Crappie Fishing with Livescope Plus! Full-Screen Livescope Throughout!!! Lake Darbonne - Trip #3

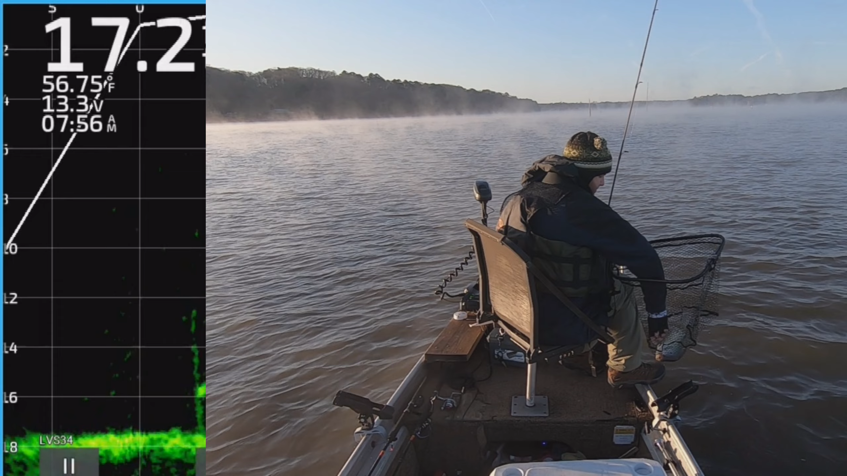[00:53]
On screen: water 56.75°F
first fish of the day might be the biggest fish of the day that's a good fish and that was a big fish to start the day I knew it was going to be a good day when I got that fish right off the bat like that and I hadn't even been there that long when I got him so you see me now these jigs are coming down I'm going after this fish towards the bottom right here and I'm it's only like four feet
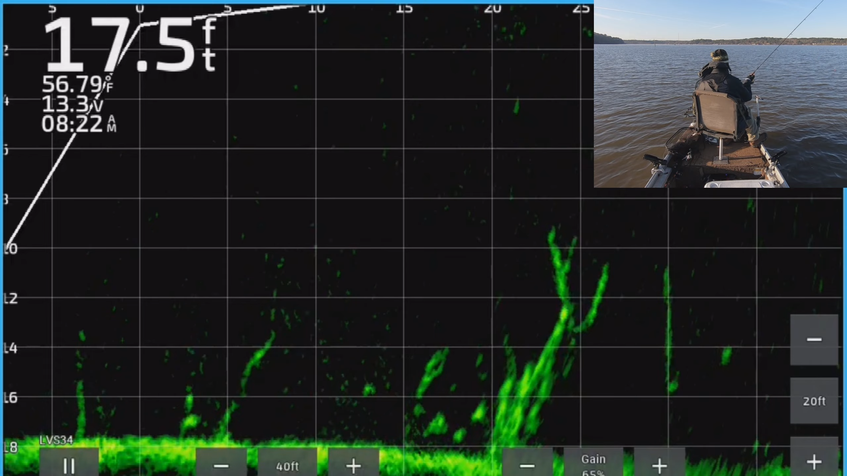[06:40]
On screen: depth 17.5 ft, water 56.79°F
that's good oh he got off he got off y'all saw that he swam back down every one of those bright spots is a fish every one of them so we got to get down to them like I said I'm opening my bail letting line out letting it drop to get it right where I want I hope there he is yep that's a good one
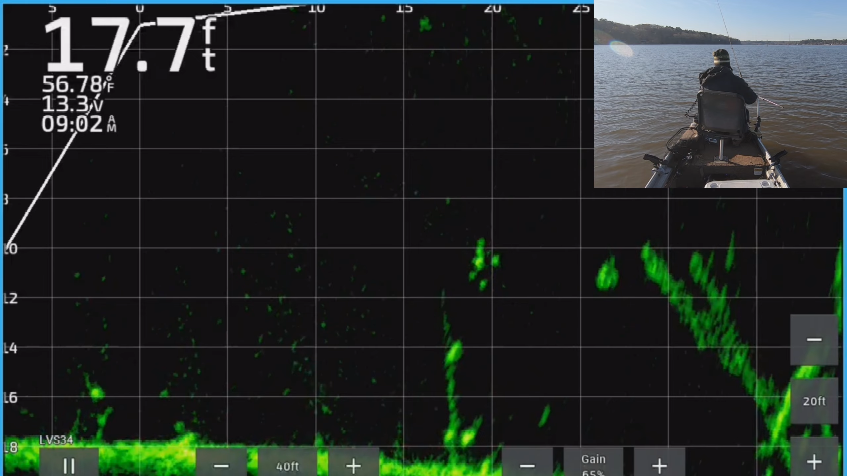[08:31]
On screen: depth 17.7 ft, water 56.78°F
like I think I'm going to the right yeah yeah all right this might work right here yeah I think we're lined up pretty okay with him yep there he is before I see him I know this is a big fish look at him
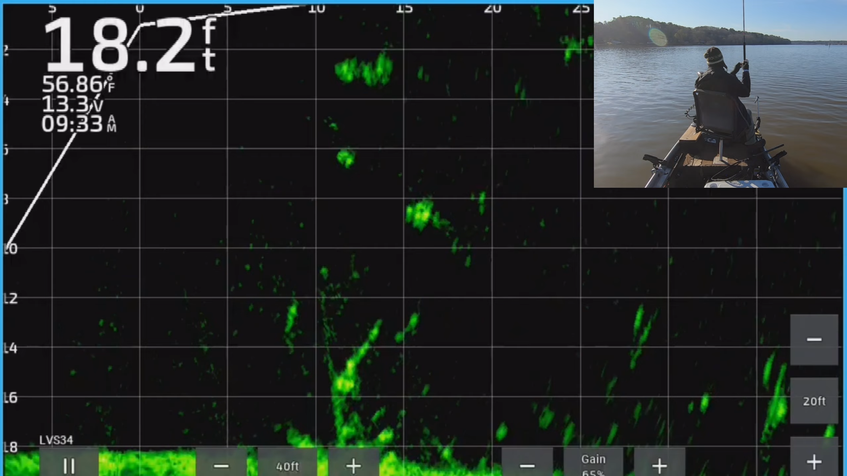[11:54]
On screen: depth 18.2 ft, water 56.86°F
oh here comes one boy he came up for it there he is there he is these are aggressive fish today I mean y'all saw him he came up from close to the bottom for this he wasn't waiting the pitch pitch was pretty good a little far out though let's try and get a little closer to these fish
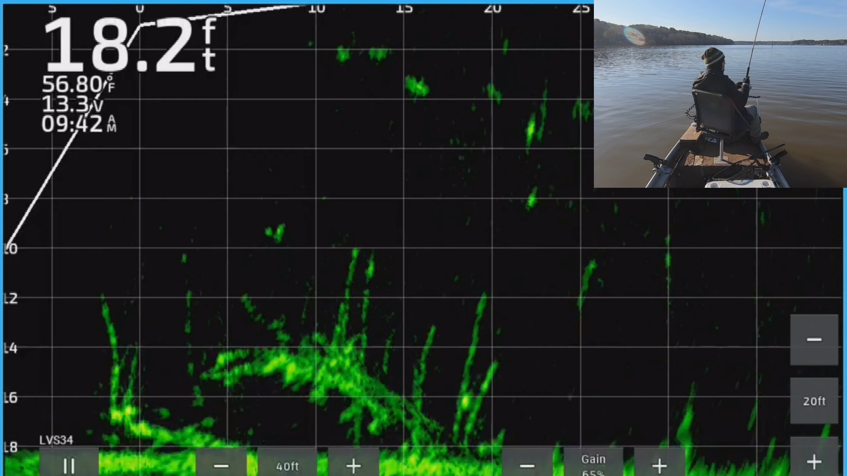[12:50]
On screen: depth 18.2 ft, water 56.80°F
here he comes there he is there he is good fish no not really good fish
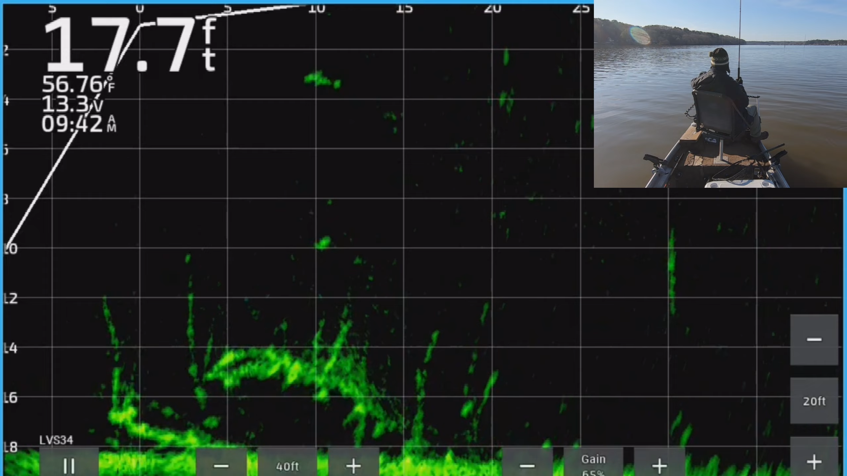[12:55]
On screen: depth 17.7 ft, water 56.76°F
small fish
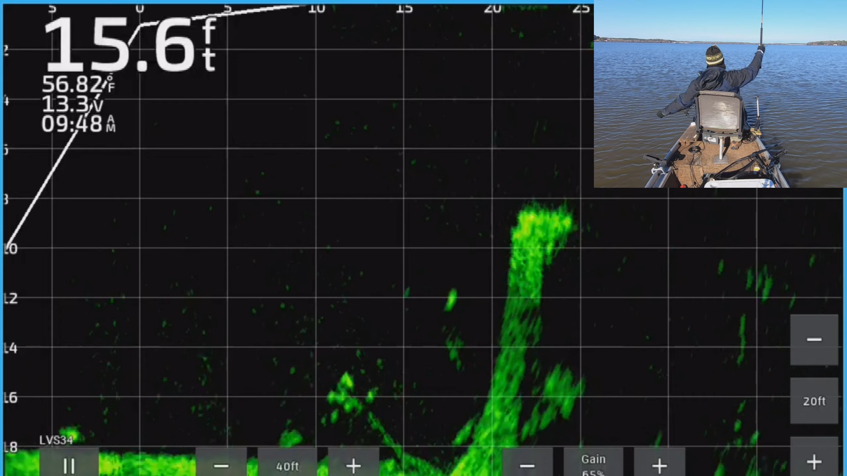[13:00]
On screen: depth 15.6 ft, water 56.82°F
oh I remember this spot this was the big giant cypress tree it's a it's an old broken off cypress tree it's a big one I thought those might have been marks the top I don't think they were I think it was just a hot spot for some reason up there but I don't think they were fish but after I tried to get those I noticed these towards the bottom down here there's there's just fish everywhere today so I saw these down here and I you know didn't want to waste the cast so I came down after them to see if I could get them interested and see what what was down there
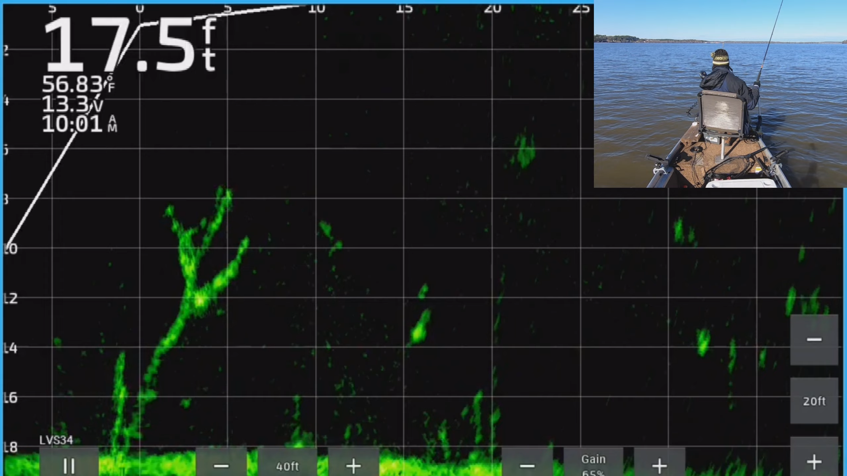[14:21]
On screen: depth 17.5 ft, water 56.83°F
both of them are oh I remember this they acted scared to death of the jig yeah I remember this it was frustrating and then watch what he does here okay so I bring it over him he turns like he's gonna chase swims right past it I I never saw I've never seen that before where
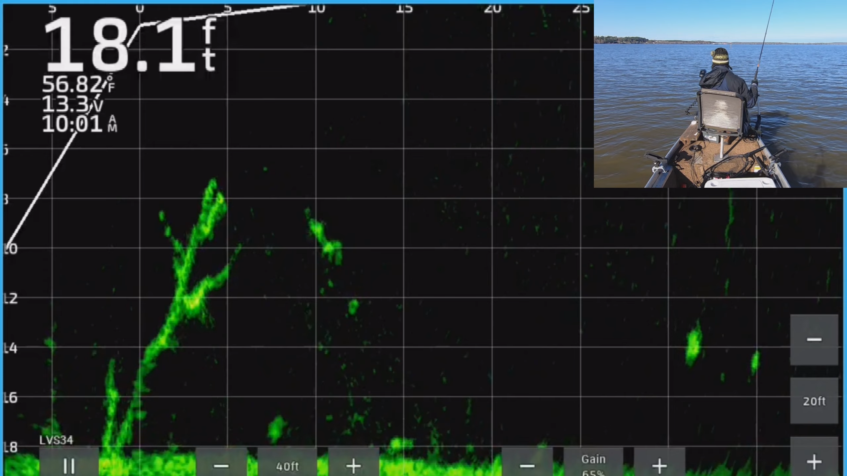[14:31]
On screen: depth 18.1 ft, water 56.82°F
you know I wasn't being aggressive with the jig or anything but they still acted terrified of it I I don't know what that was about that was weird
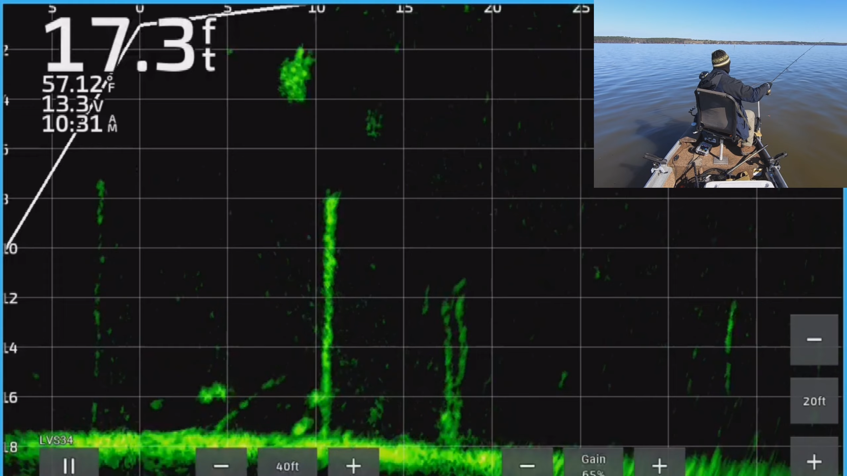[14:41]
On screen: depth 17.3 ft, water 57.12°F
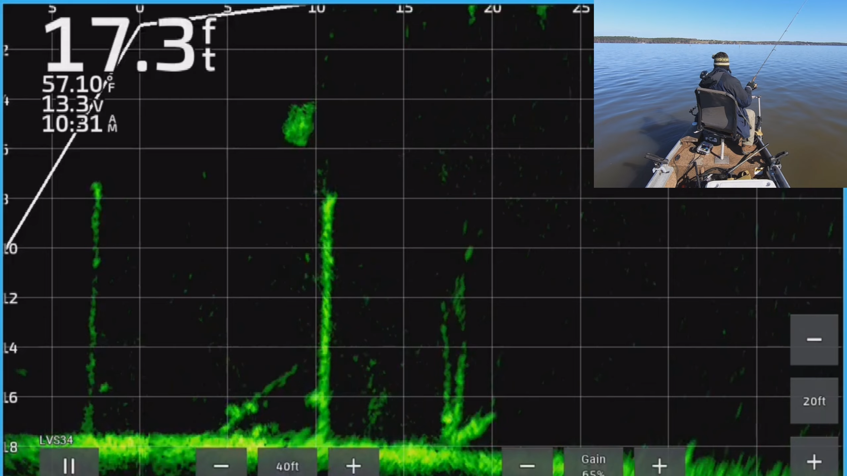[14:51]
On screen: depth 17.3 ft, water 57.10°F
alright let's slide by him again this time I'll give it a couple little bumps there's a few other fish right beside him now I don't know if that will help us or not there he is there he is that's a good fish